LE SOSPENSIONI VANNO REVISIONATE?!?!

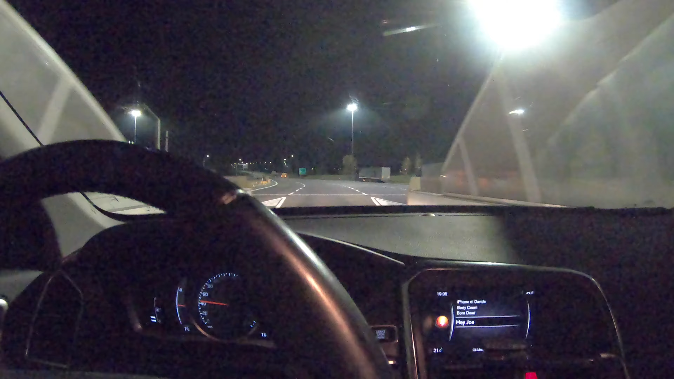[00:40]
Udine Nord si esce dall'autostrada, uscita a Tavagnacco, mi sa che ci siamo.